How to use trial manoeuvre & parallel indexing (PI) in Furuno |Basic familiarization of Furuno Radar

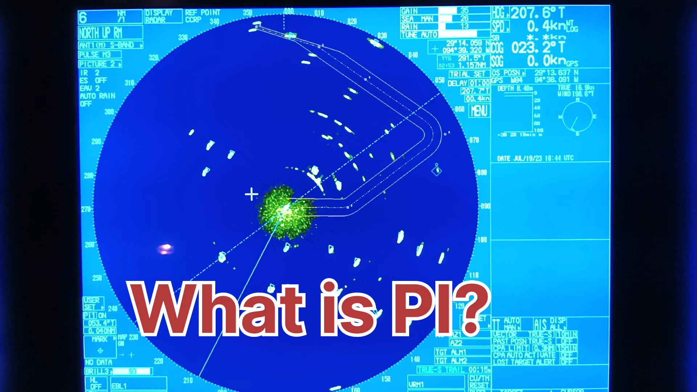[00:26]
we will discuss what is the trial maneuver and what is the pi so first we will see how to use the trial maneuver so
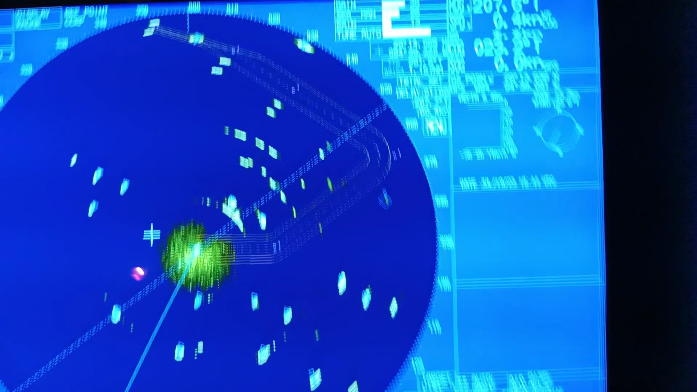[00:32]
as you can see on the top here it's written trial set so you have to on the trial maneuver
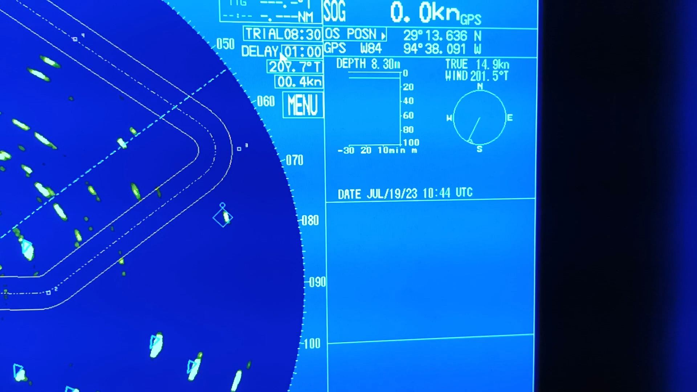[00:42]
how much time you required as a delay and next from here you can change the course depending upon your requirement you can check if
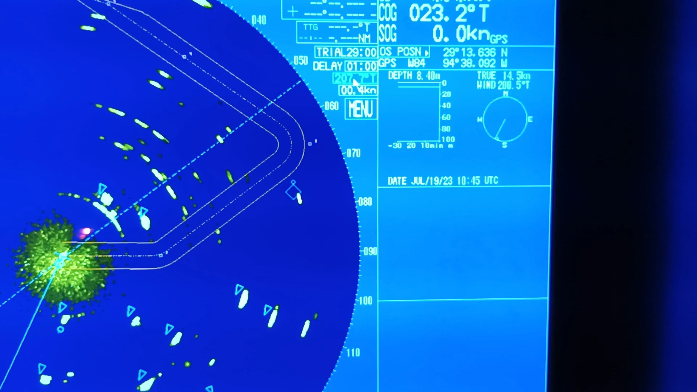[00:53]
you change the course how will target will pass and here speed is given if you change the speed and you can see how the target will pass depending upon your requirement you can check how will target will pass if i change the course and how will target will pass if i change the speed so now you can off the trial set now we will see how
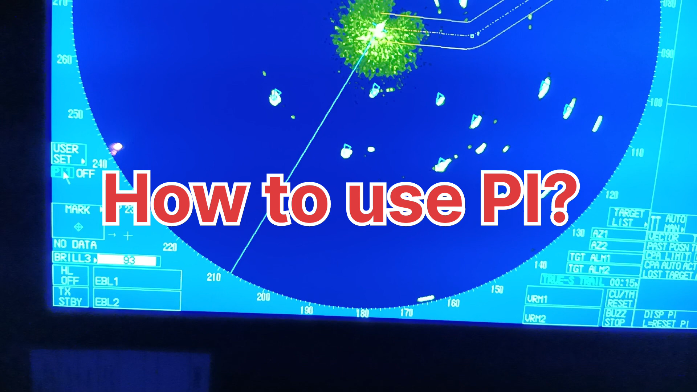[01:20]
to use PI as you can see here PI1 is written so click on PI1 down below you can see course and distance click on the course and use your EVL so once you use your EVL so this line is rotating so you
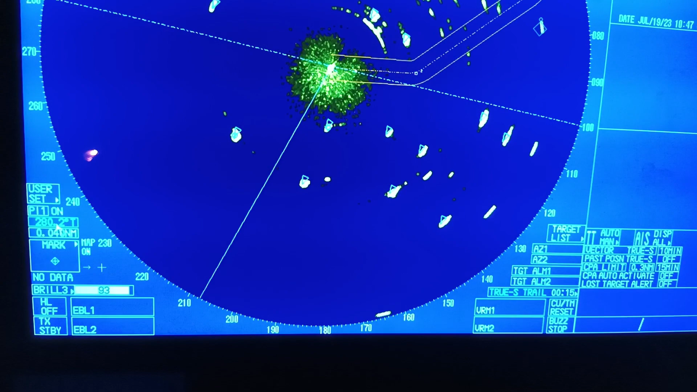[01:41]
want to set the course to 90 so rotate the use the your VRM from keyboard I have set it to 90 and
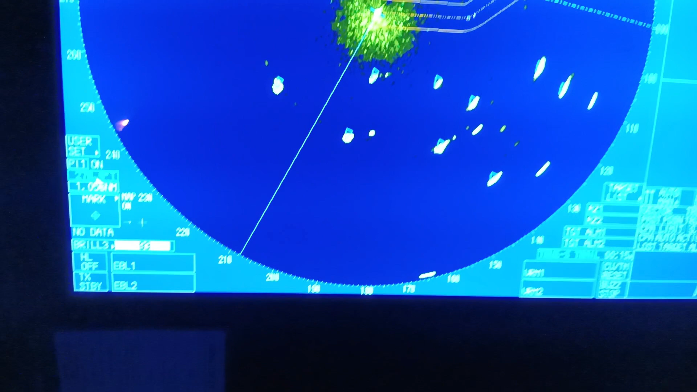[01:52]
down below as you can see distance in nautical mile as per your requirement as per your passage plan you can change the distance
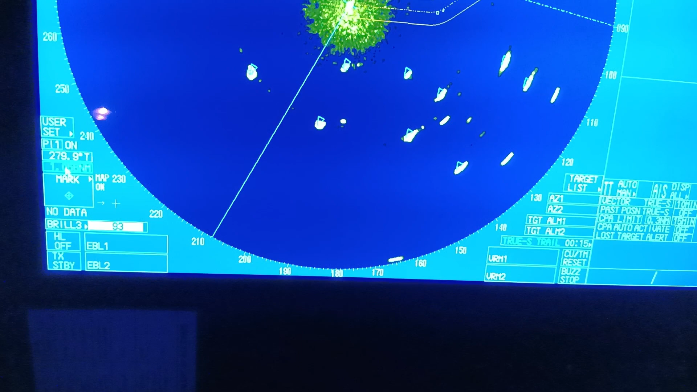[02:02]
from here first you have to click on the distance and use your VRM so as you can see on display it's increasing or decreasing so as per your passage plan you can change it so this is very short video and next time I will be present with another some good topics